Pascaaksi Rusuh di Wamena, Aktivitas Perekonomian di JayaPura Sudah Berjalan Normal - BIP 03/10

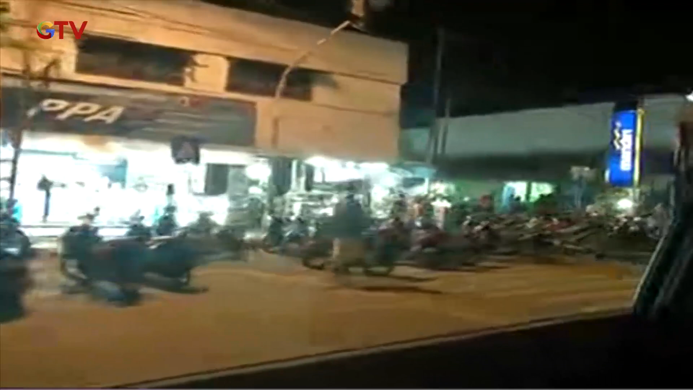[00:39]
Tak hanya pusat perbelanjaan, jalan-jalan di kota Jayapura juga terpantau ramai dengan kendaraan.